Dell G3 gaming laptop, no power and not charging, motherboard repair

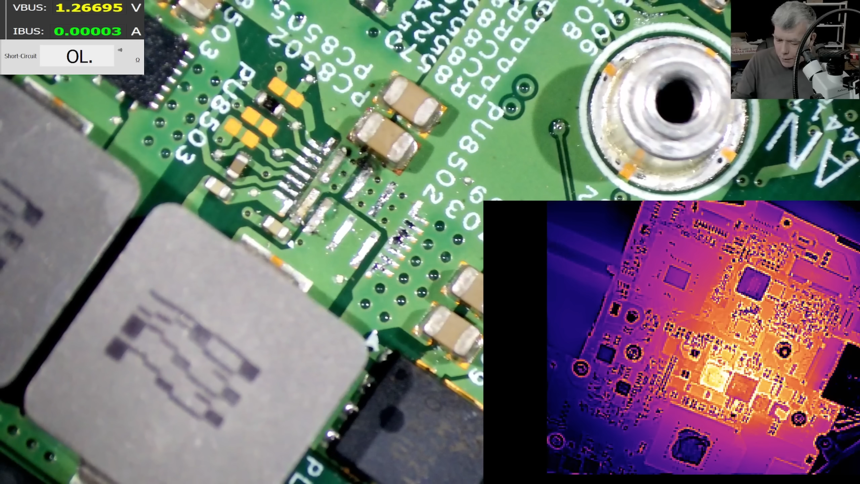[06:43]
So I'm gonna bring some soldering wire, 180 degrees. I'm pretty sure I have this chip. Rossin, Rossin is good. Expensive, but good. Solder wire.
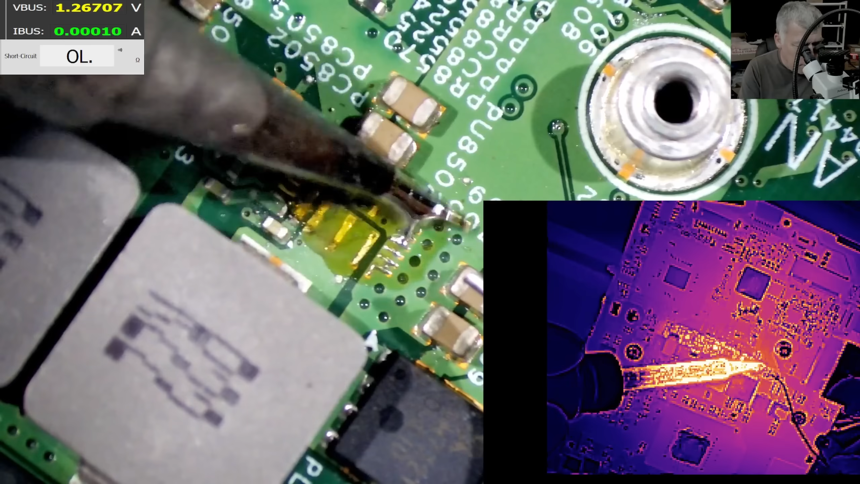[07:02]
Perfect. Yeah, perfect. Yeah, I think we need more heat from the hot air. You see the solder is not getting. Yeah, yeah, perfect. More Rossin. Yeah, fantastic.
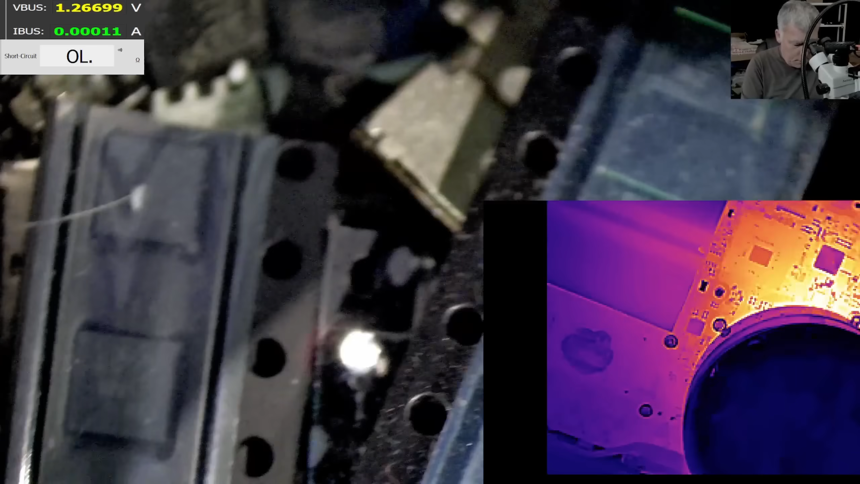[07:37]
Now let's find a driver, another chip.